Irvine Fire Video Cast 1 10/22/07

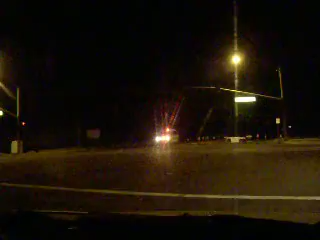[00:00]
Go. So, this is the intersection that heads towards the fire.